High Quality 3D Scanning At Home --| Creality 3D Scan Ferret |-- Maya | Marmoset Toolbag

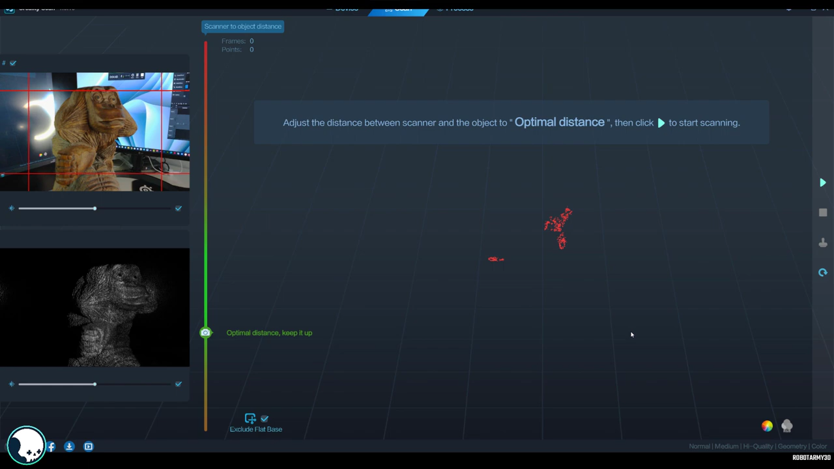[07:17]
So when the model is red, it means it can't see it. When it's green, it's at the right distance. And it'll start tracking it from there.
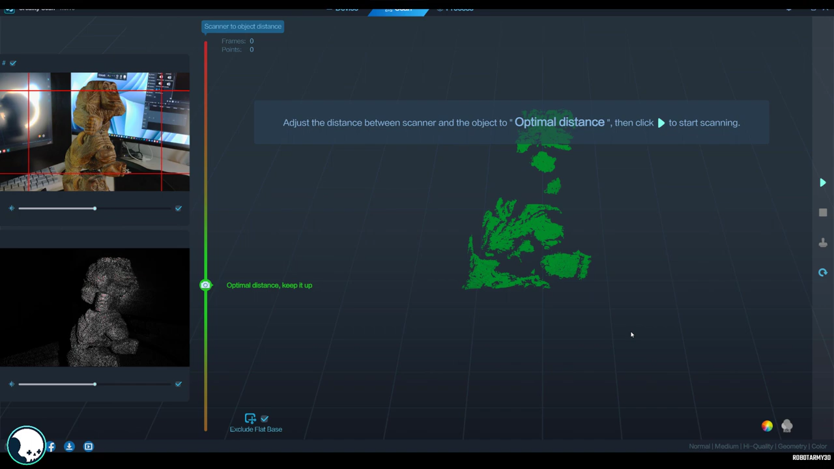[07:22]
So cool little slider here that tells you how well you're currently doing.
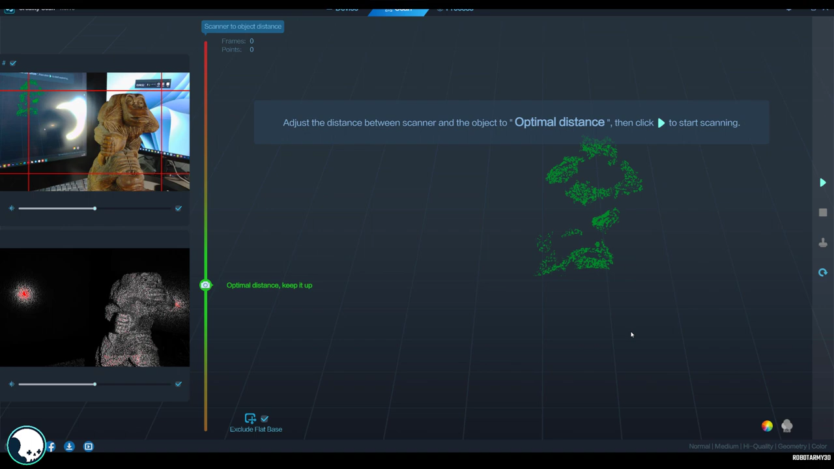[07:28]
I think we hit play here. Start.
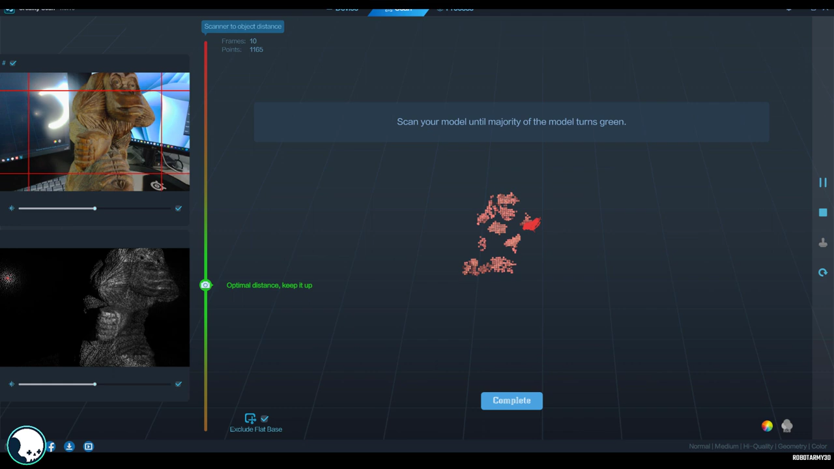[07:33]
And then as it finds green bits, it starts committing that to memory.
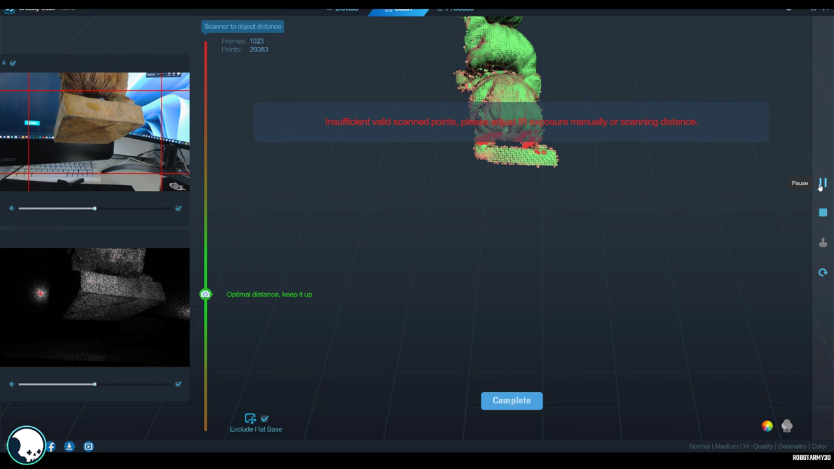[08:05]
It just doesn't seem to be able to track or place that bottom plane of this plinth.
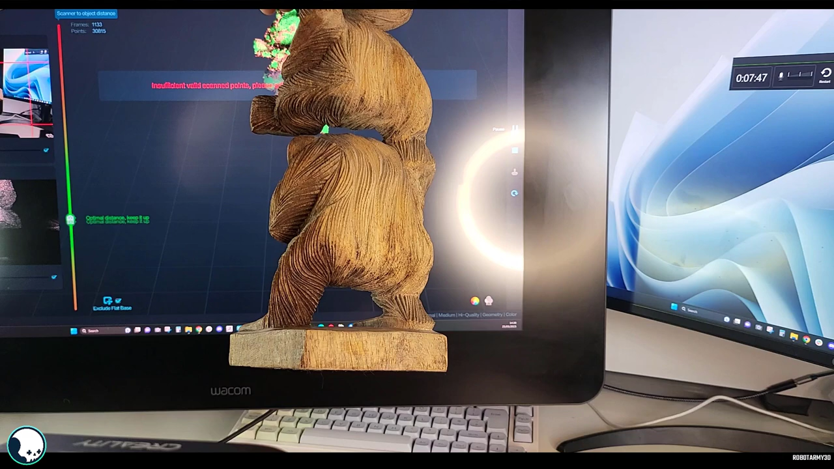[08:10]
I mean, I guess we don't really need it. But still, as soon as I try to move around, it loses it. Let's run zoom out a bit.
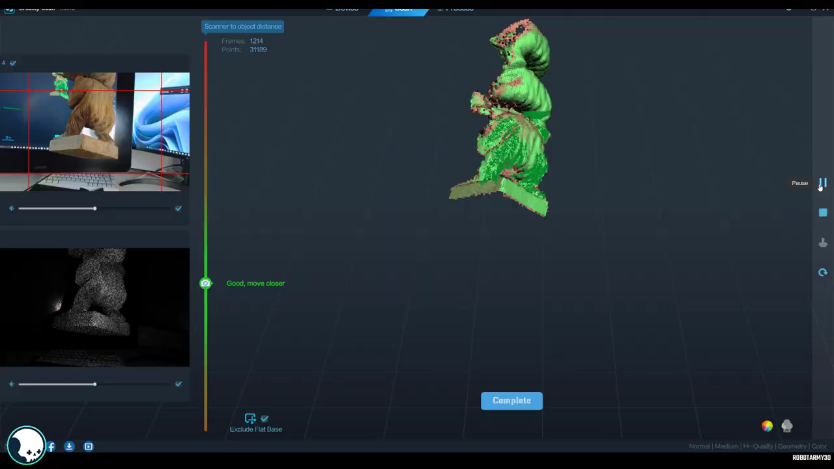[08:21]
No, it really doesn't want to get the bottom of that.
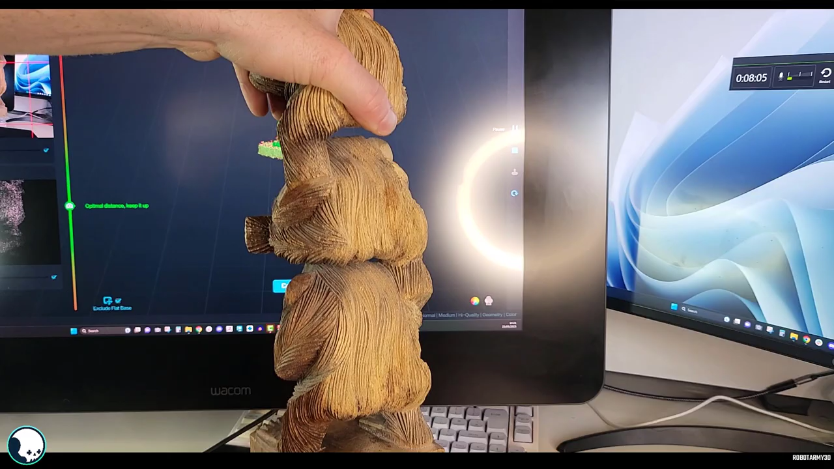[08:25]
So I'm just being careful not to get my hand in it. I don't want my hand to become a part of this.
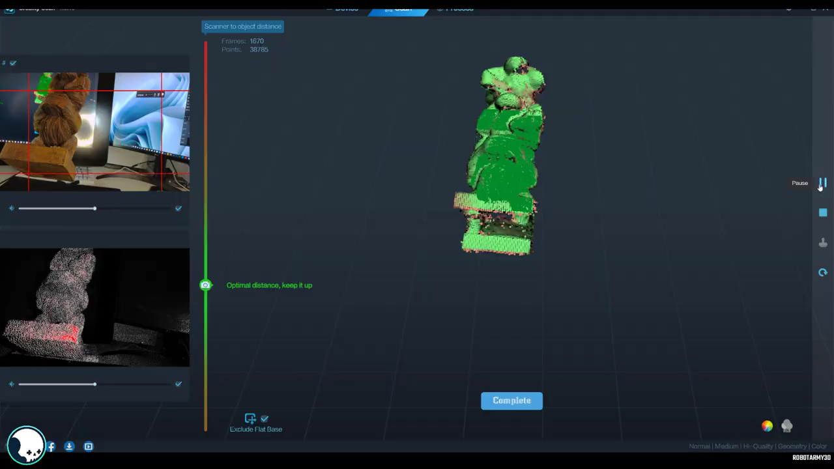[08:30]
Turning the model instead of the camera means
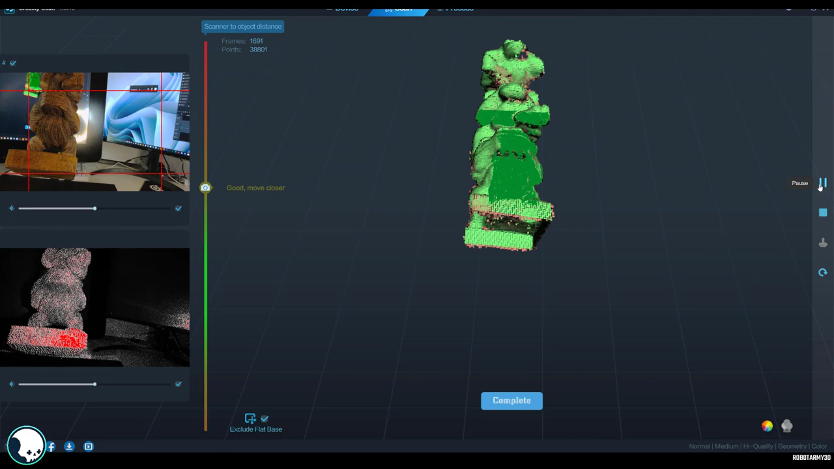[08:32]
that it's got more even light because the light is going to be the same as you turn it around.
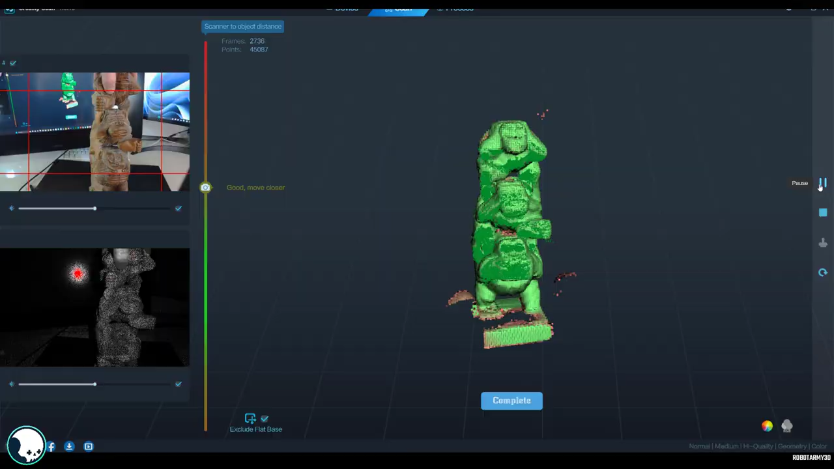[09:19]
I also have bits of my hand floating around that as well.
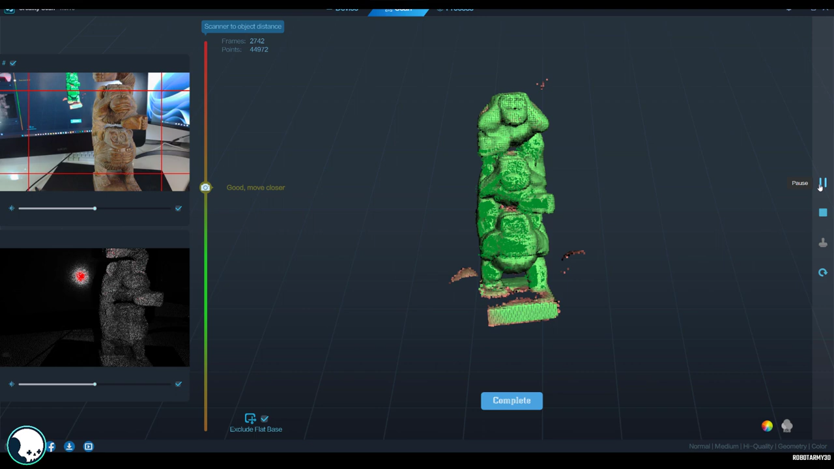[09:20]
Hopefully those pieces will disappear once it's built.
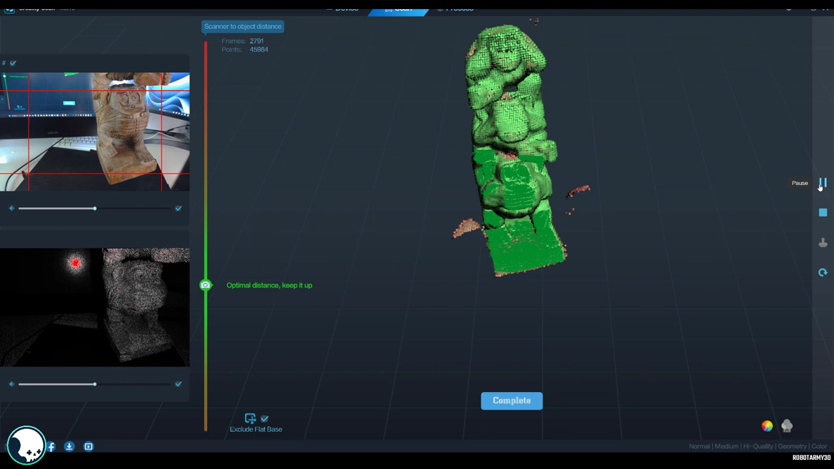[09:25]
So it's just, this is just a point cloud now. There's actually a lot more information than just these points, I think.
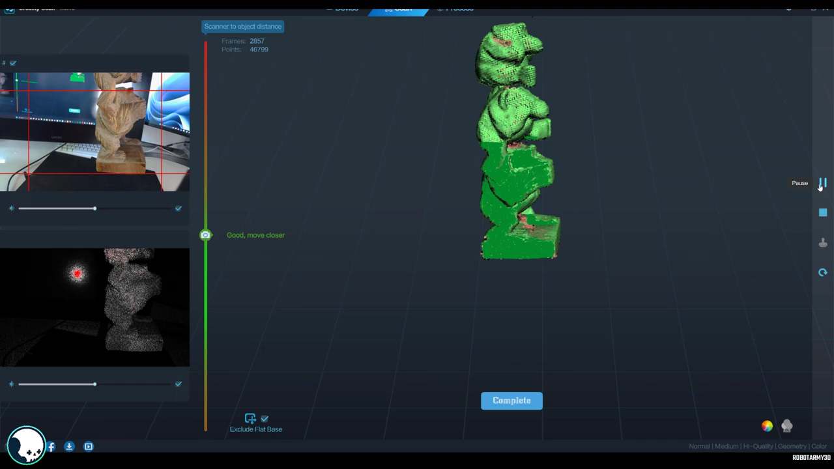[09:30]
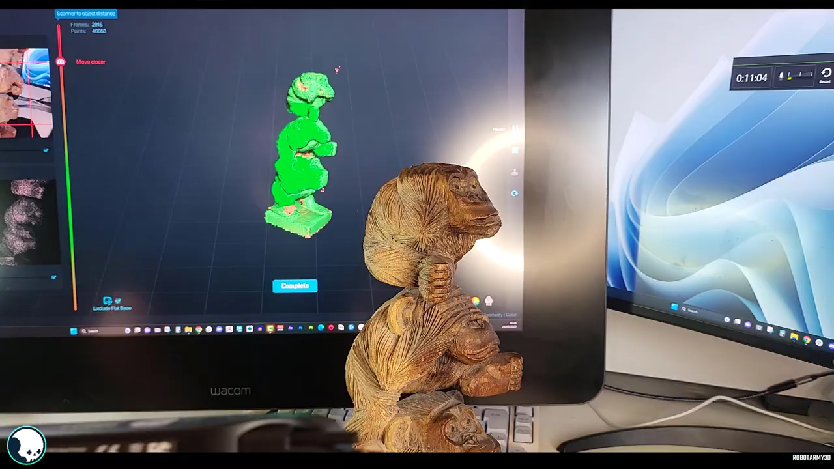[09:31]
But this is just the points that it's showing. I think this is nearly done, I would say.
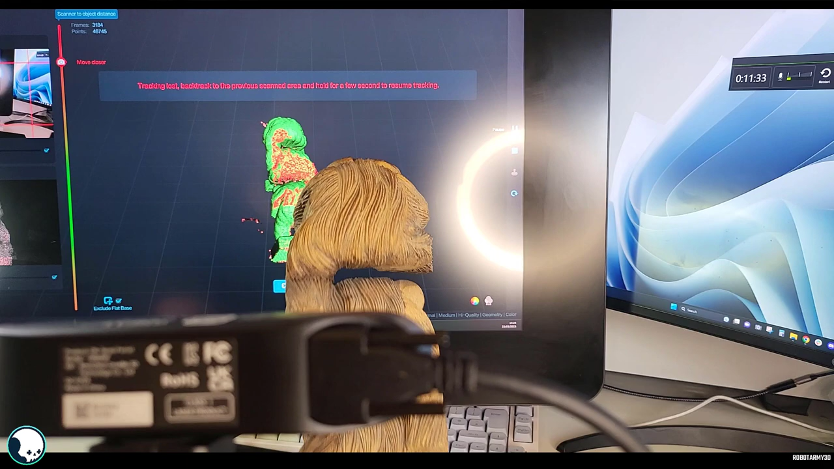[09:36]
Let's see if we can get his butt again. Got to get that butt.
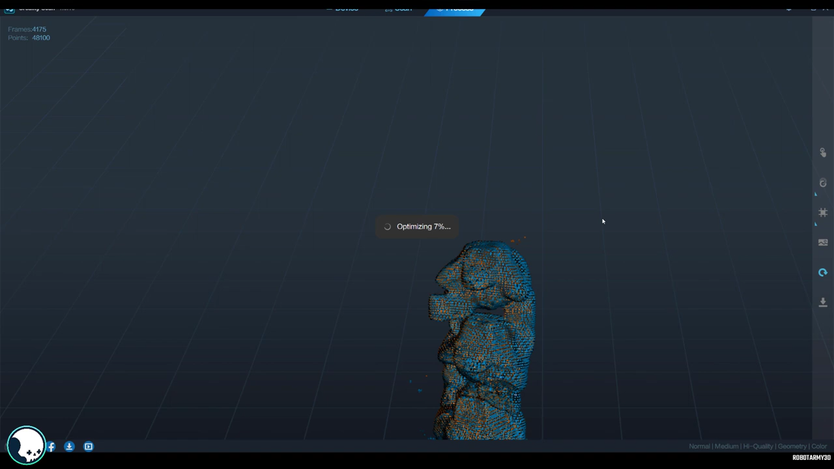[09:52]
Okay, so this is now complete. And I've got to say, I'm really impressed. I didn't expect it to be this clear.